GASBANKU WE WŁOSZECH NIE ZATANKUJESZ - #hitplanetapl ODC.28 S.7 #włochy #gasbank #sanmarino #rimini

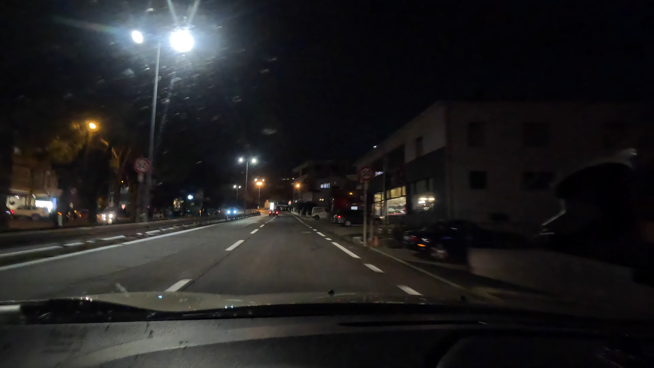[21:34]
No w sumie niewiele się zmieniło, patrząc na Włochy. Zmienia się na pewno jedno. Wjeżdżamy ostro do góry, bo na samą górę, żeby w ogóle wjechać, no to musielibyśmy pewnie się wdrapywać.
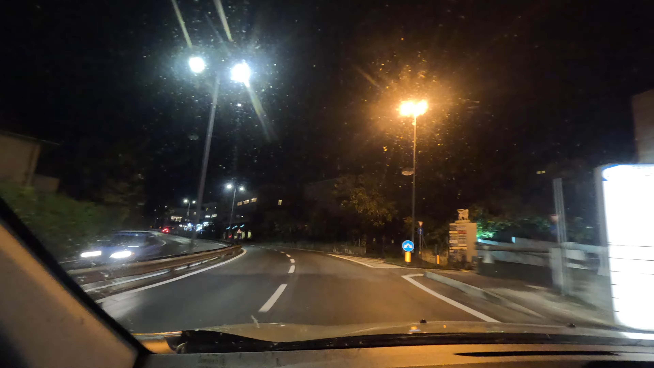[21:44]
Ale jutro spacerkiem z naszego parkingu przejdziemy się i wszystko Wam dokładnie pokażemy. A teraz dajcie skupić mi się na drodze, bo zaczynają się robić, o właśnie, takie zakrętasy. No i jeszcze 5,7 km wspinaczki. Dla tego zestawu to zawsze jest dużo. Nie wiem, kochani, czy widać te wypieki.